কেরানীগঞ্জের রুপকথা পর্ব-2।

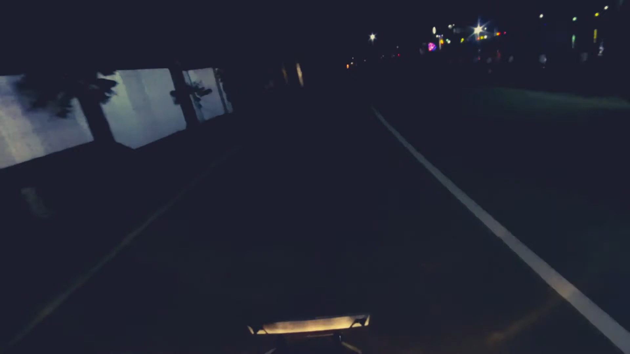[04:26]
এই যে লাইট জ্বলতেছে এটা আই উইশ নেক্সট ফ্রাইডে এখানে আসতে পারি হয়তো বা শিওর না
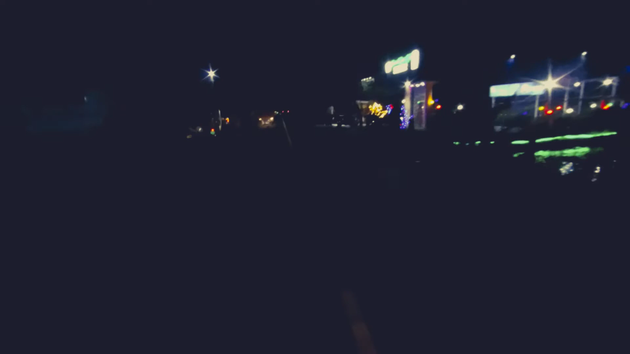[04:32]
যদি আসি অবশ্যই ভিডিও করবো দোহারের এই রোডটা খুবই ভালো করছে বাট ওয়ান ওয়ে রোড একটু সাবধানে চালাতে হবে ওভারঅল ভালোই লাগছে সব কিছু